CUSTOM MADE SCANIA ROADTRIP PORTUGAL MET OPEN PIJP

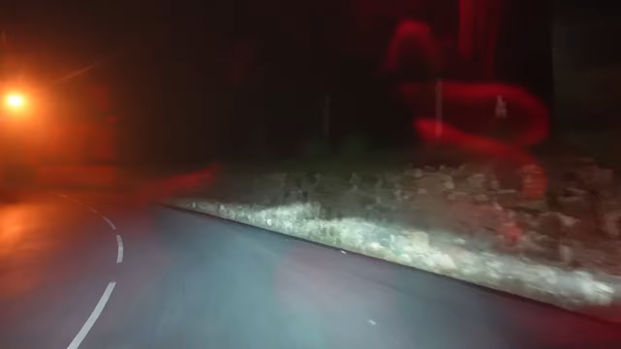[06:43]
Ja, onze navigatie die bracht ons vanaf de snelweg door dorpjes heen. In plaatsen waar je echt normaal gesproken niet komt. Maar dat maakte de rit ook natuurlijk vele malen leuker dan alleen maar snelweg. Neem bijvoorbeeld deze situatie.
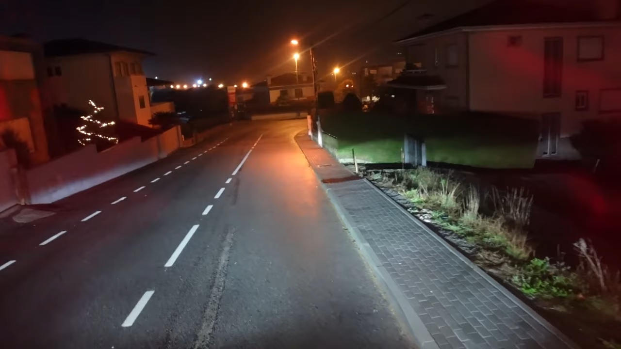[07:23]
Nog eens een bochtje, hè? Ja, voor als je gewoon over de stoep bent. Tja.
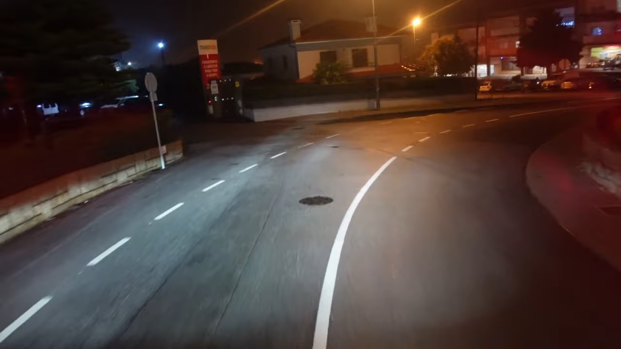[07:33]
Na vele kilometers over de snelweg en door dit soort dorpjes heen te rijden, komen we dan eindelijk bij onze klant in Portugal. We kunnen eindelijk beginnen met lossen en laden.
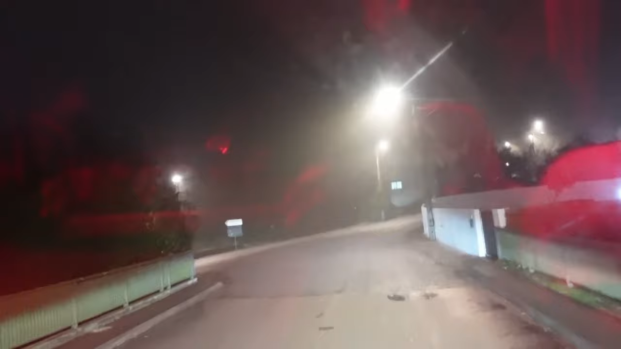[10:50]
Dit is hier wel een aardig punt. Dit is een redelijk punt dat je zit nou. Gooi hem eens even in de ronde. Verkeerd hier, maar nou, de ronde. Bijna. Dat is gek hoor.